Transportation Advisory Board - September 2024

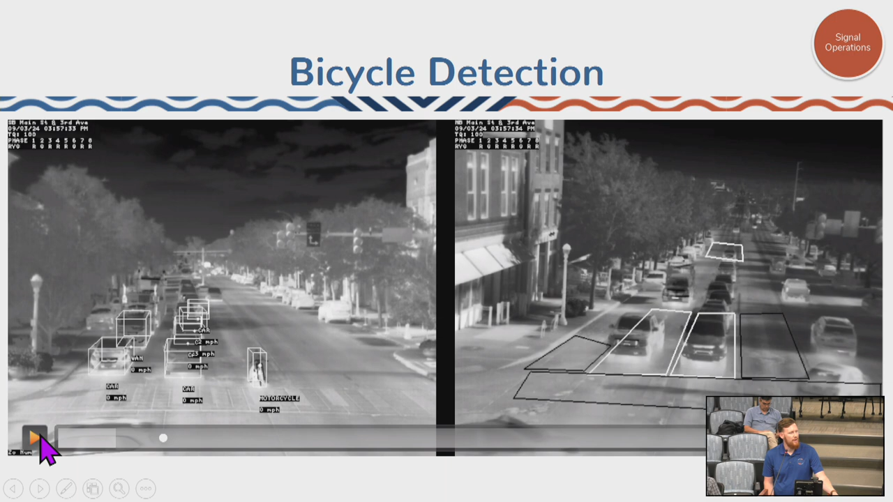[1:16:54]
But as this bicycle comes into this zone right here, it's kind of hard to see. But it'll light up and basically say there's a call for service, and it can extend that time for someone crossing.
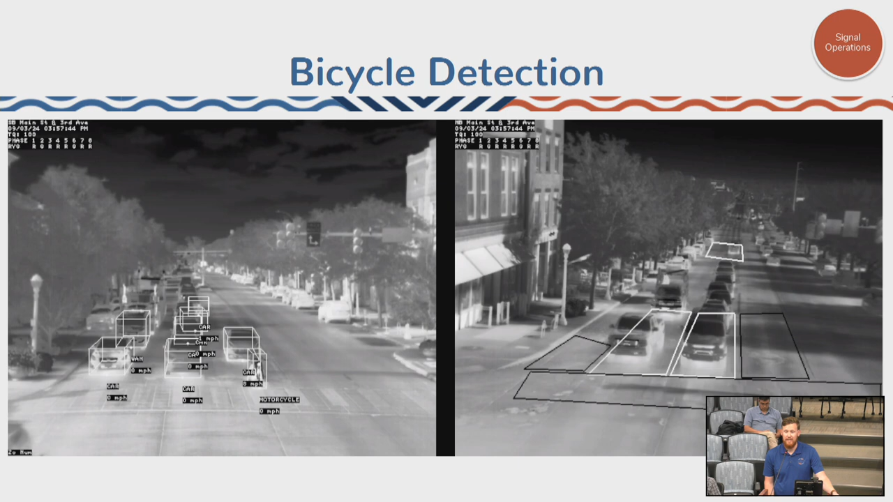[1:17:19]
It can be dynamic? Yep. Based on the speed of the object? So technically, yes, it takes some additional programming.